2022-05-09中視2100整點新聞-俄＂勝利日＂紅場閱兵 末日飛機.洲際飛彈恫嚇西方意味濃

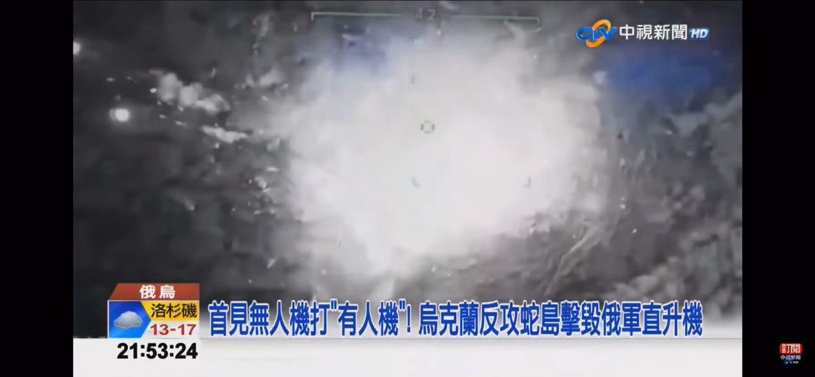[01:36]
首次出现无人机打击有人机的画面。